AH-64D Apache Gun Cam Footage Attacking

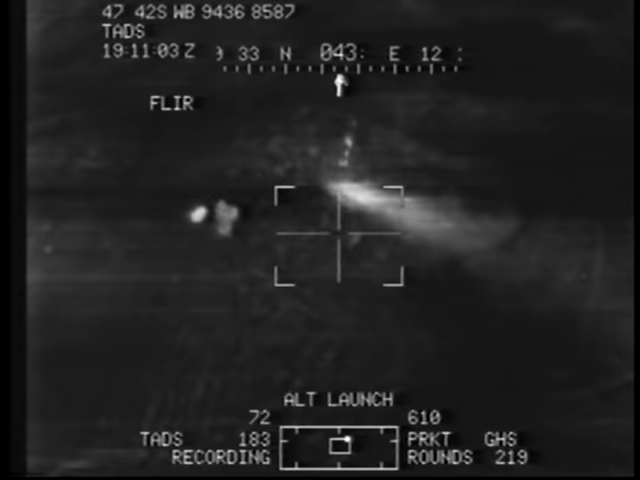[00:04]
You gotta fire? There we go. Good shot.
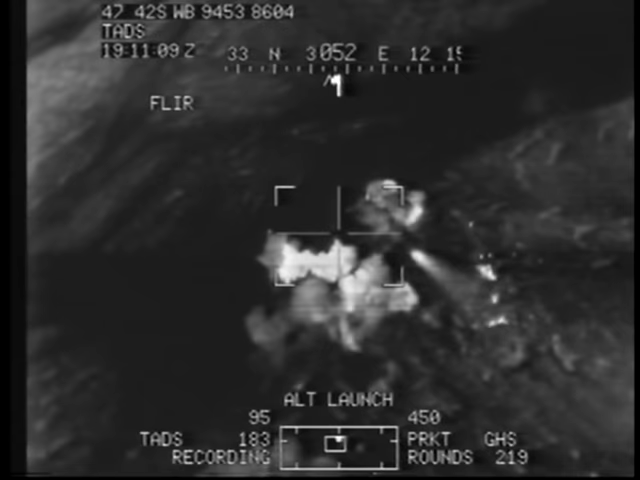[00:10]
Alright, breaking.
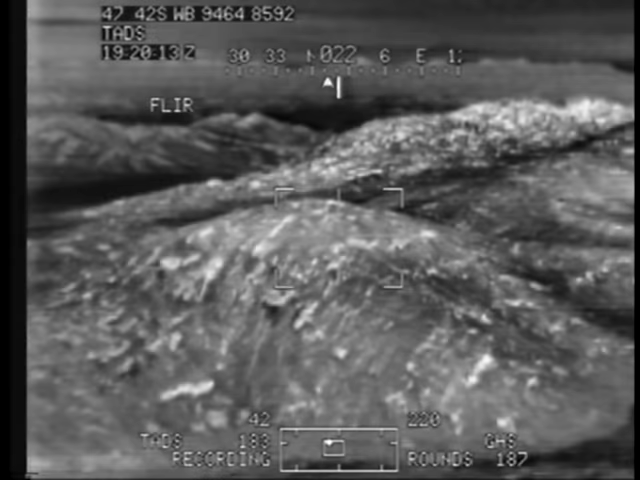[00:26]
Roger that. Shoot to the top.
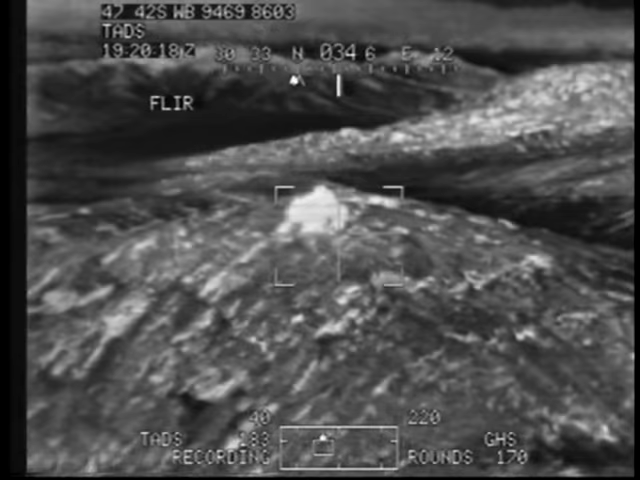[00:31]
Higher up. Roger. Right there, alright. Right there. Okay,
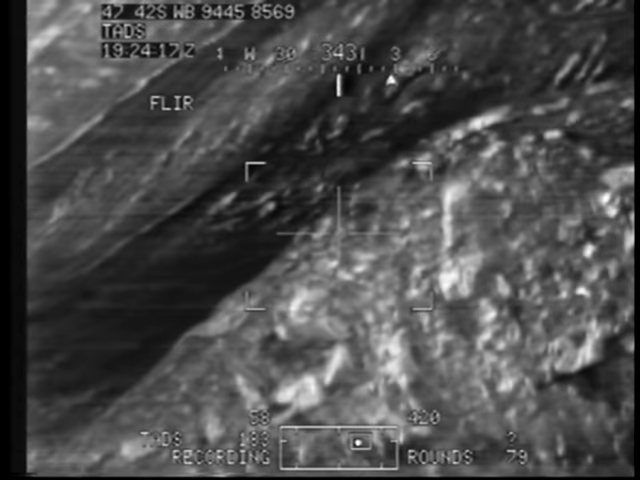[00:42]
you're 30 gauge. Roger that.
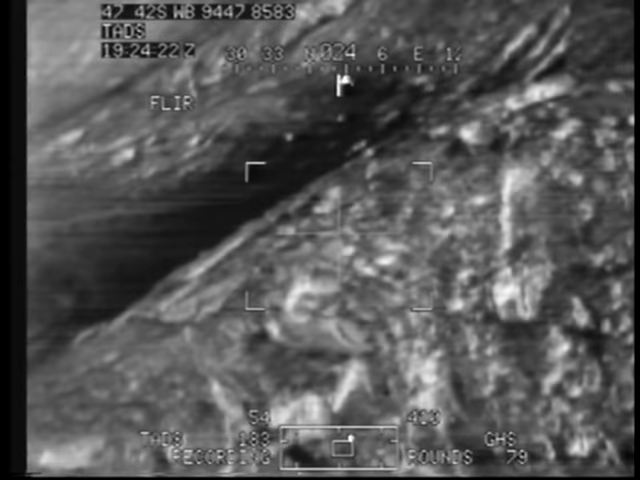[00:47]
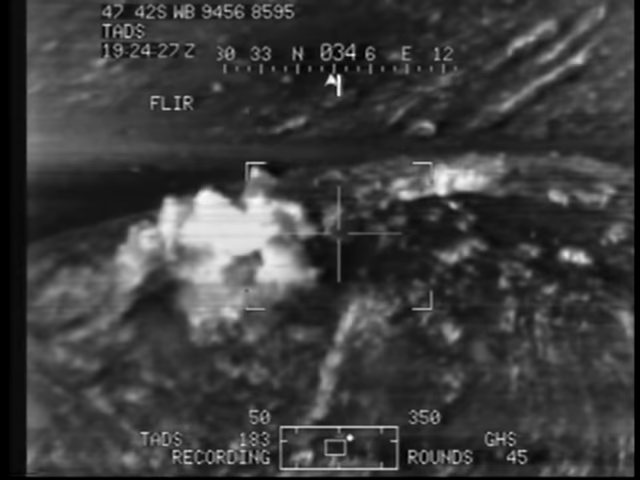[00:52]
Right here. There you go. That's on a minor explosion. Roger.
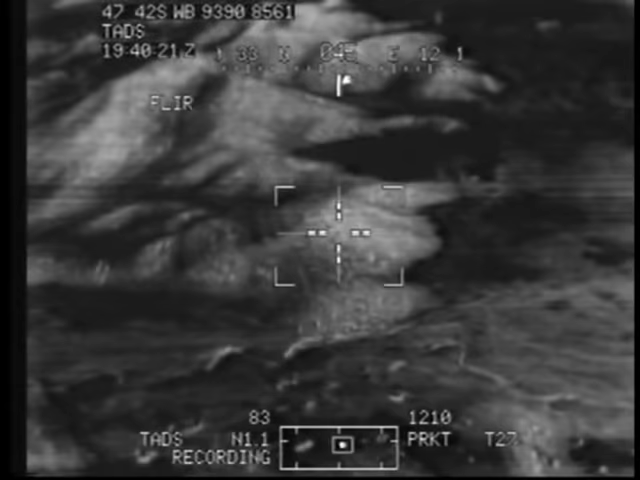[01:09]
Okay. We got chance on it. Looking good.
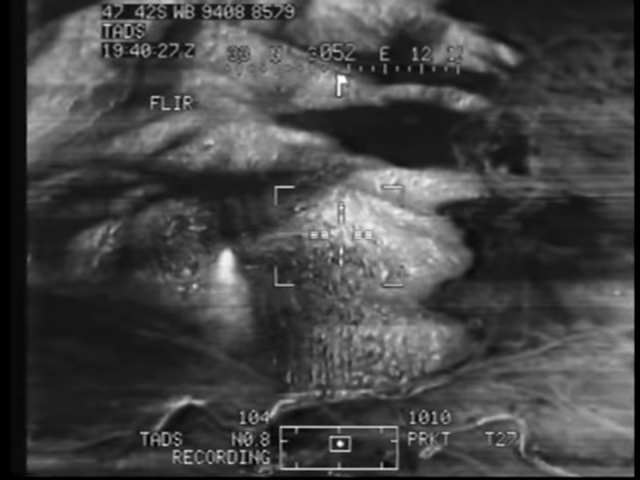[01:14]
Alright, there you go. There we go to the left.
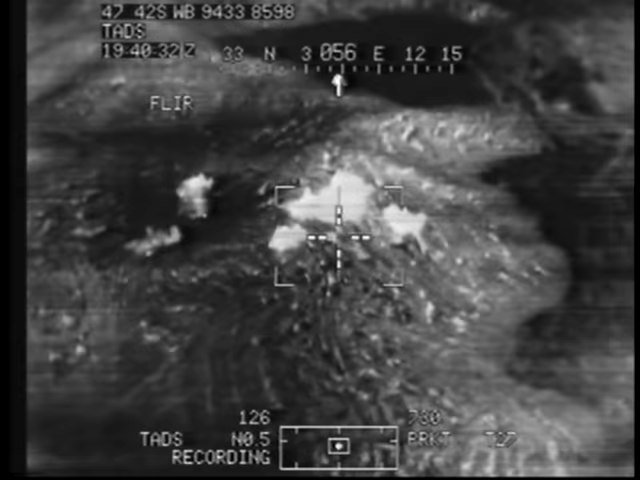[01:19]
Oh, good shots. Good shots. Yeah, this is Capone 22.
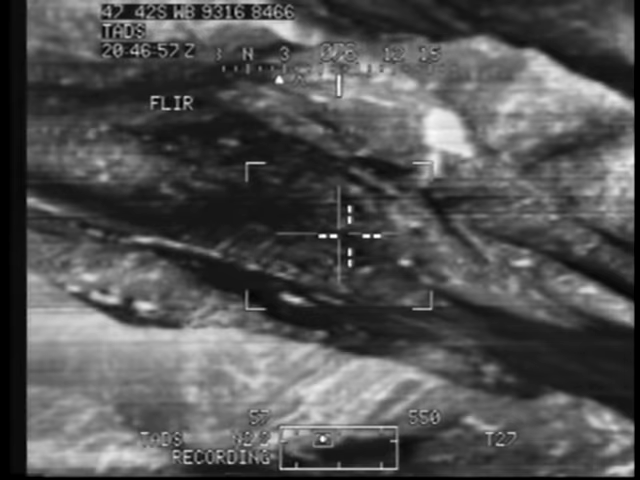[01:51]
I'm in the right. Brake left. Take my position.
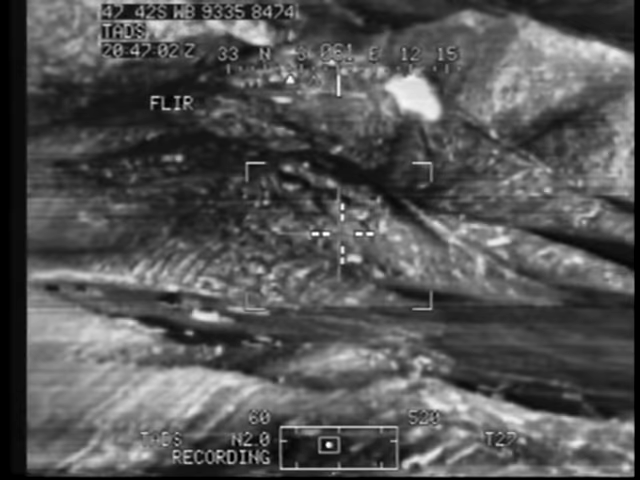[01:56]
Roger. Brake left. And we'll take your position. Roger. Looks like you got a secondary explosion on that one. Hard Rock 1-0 on pred feed. Shows one impact. High order detonation. Capone 2-2. Say intentions. Roger.
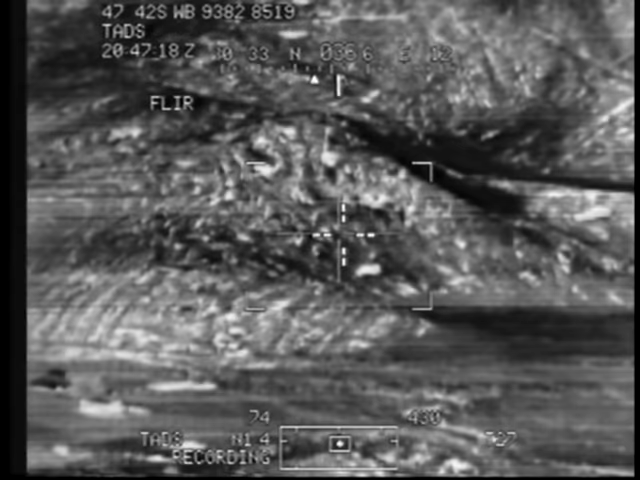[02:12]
Capone 2-2. Replacing Capone 1-7. We'll be coming in for our health fire shots. Looks like there was a secondary. Capone 2-2. Hard Rock 1-0. Cleared hot.
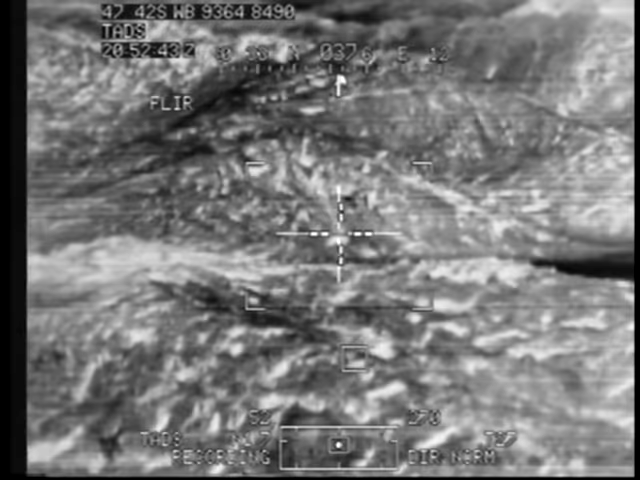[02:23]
Dig up. Okay. Whenever you're ready, probably need to come up a little bit right there. Roger. Okay. All right. Go on. Roger. I am ready. Up to the left a little bit and up. There you go. Clear engage.
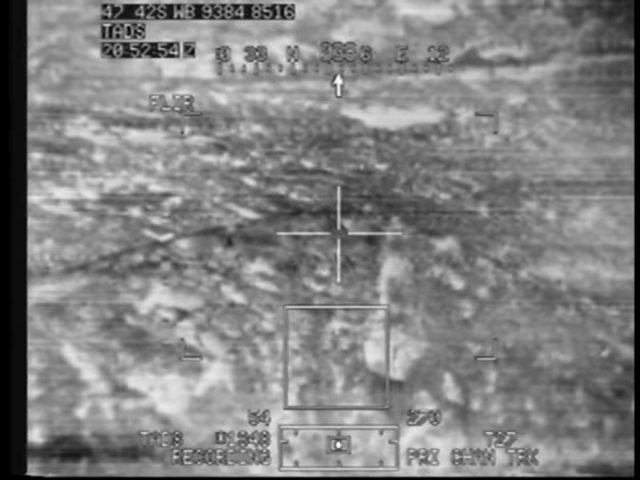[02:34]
Right there. Clear engage. Blazing. Can you just laze? Altitude low. Boom. Altitude low. Nice shot.
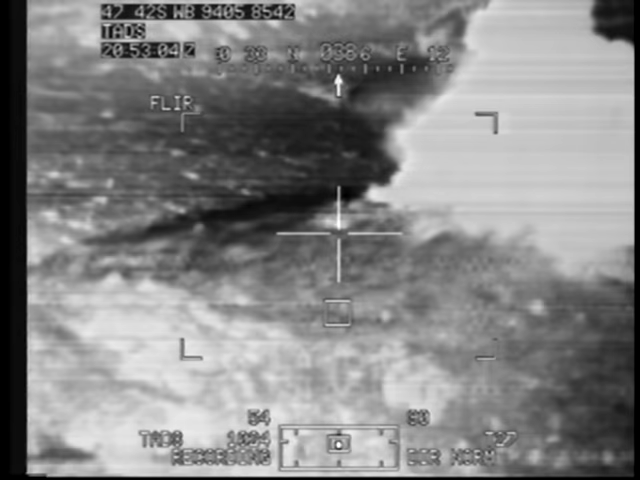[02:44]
Okay. Safe. Roger that. Okay. Capone. Capone. Hard Rock 1-0. Shows one impact. Higher order detonation. You're authorized to meet to re-attack via Type 2 control.
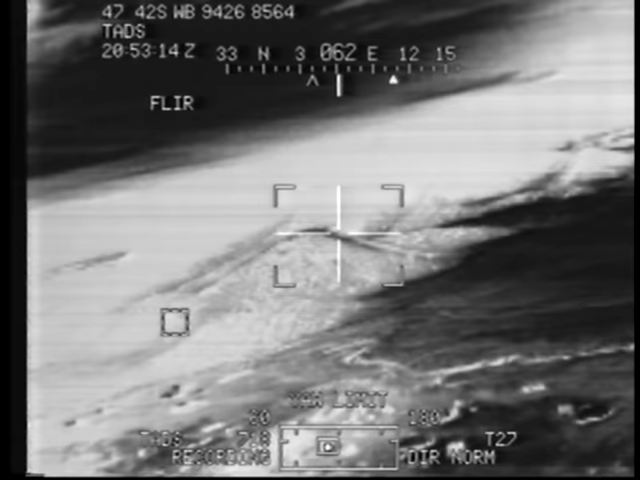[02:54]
Call in with direction. Expect clearance. No final. Capone. 9-2-2. Copy. Altitude low. Not heavy. Altitude. Blazing. Roger that. Blazing. Maybe a little left. A little left forward. A little more right there. Right there. Clear your current fire. Clear fire.
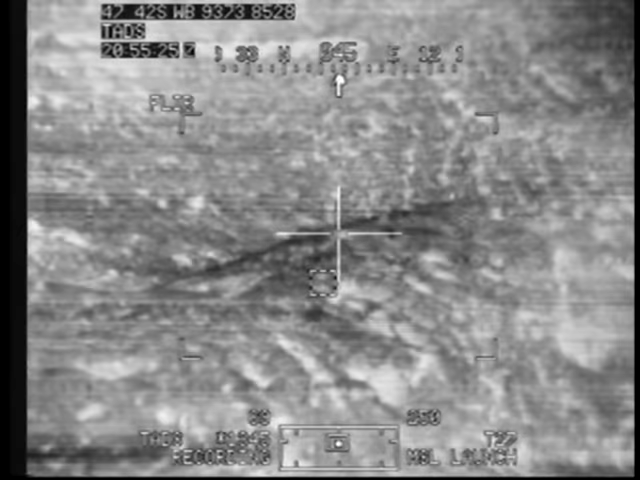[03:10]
Altitude low. Altitude low. Oh. Good shot. And Capone 2-2 is cold this time. Capone 2-2.